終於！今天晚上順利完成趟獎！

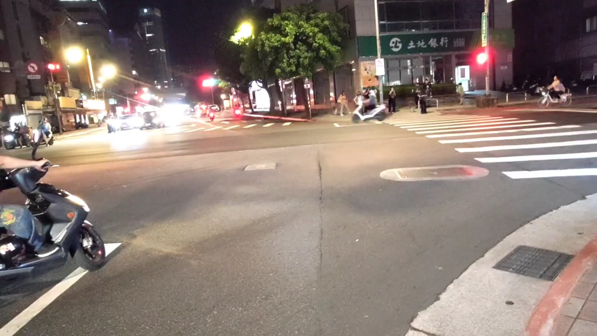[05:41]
好那麼準備過馬路
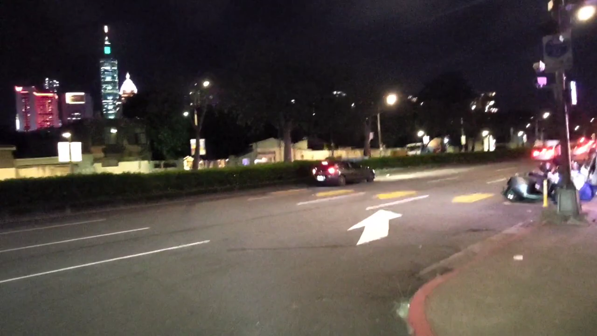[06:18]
從這邊要從前面的紅綠燈左轉
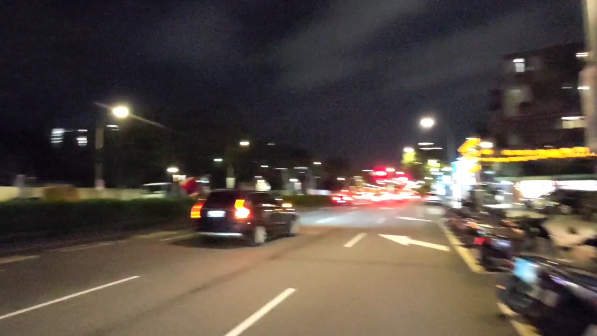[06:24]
然後切進去這樣子好啦這單一百多塊錢可能又是一大包
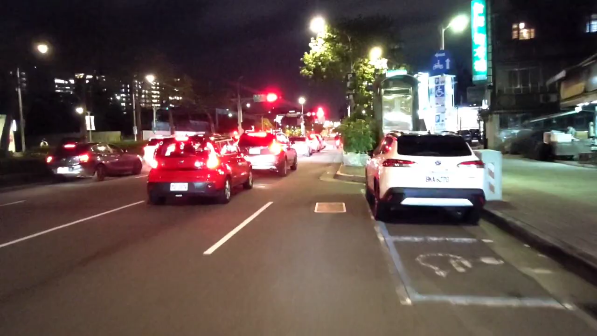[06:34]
好啦那我準備過馬路好各位朋友現在我在忠孝東路
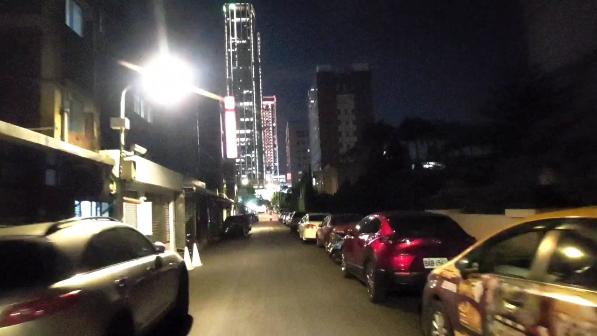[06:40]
五段的巷子裡面正在往這個信義商圈前進這樣